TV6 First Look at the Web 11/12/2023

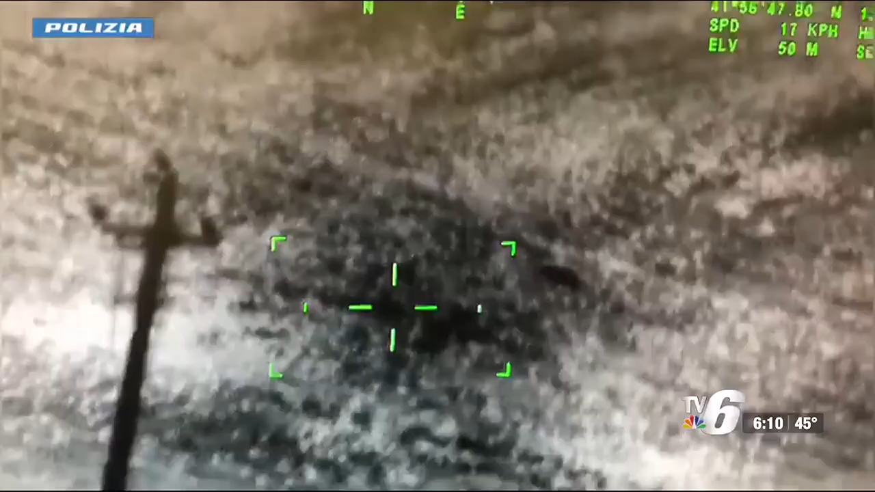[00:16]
People in the town of Lattispoli, near Rome, were advised to stay indoors for hours on Saturday.
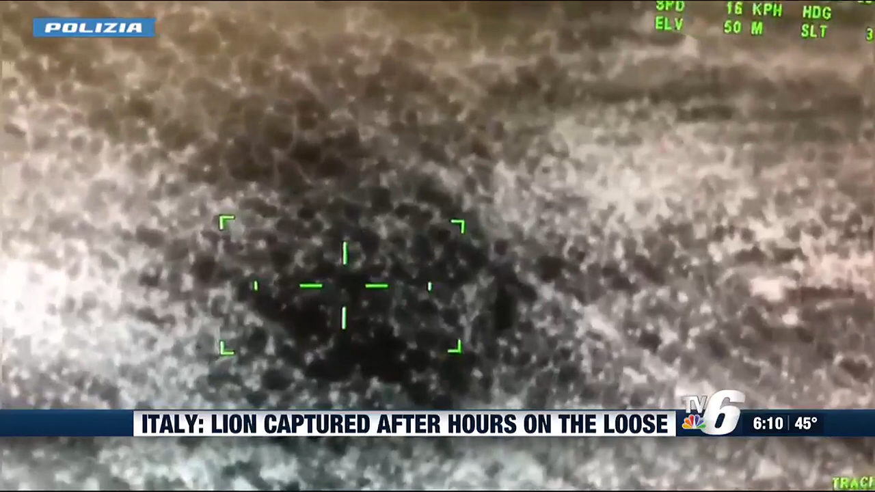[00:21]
The lion was seen in a local waterway and then later back in town.
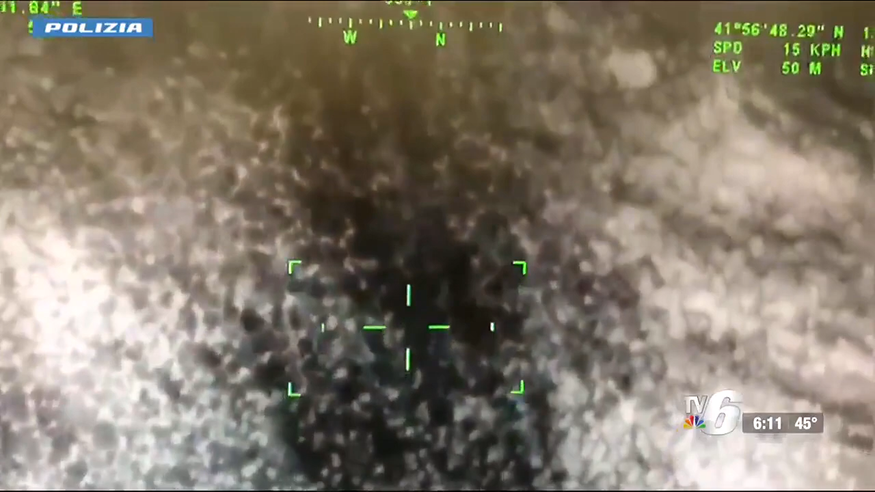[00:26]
The lion was later tracked with a geolocator, sedated, and returned to the circus.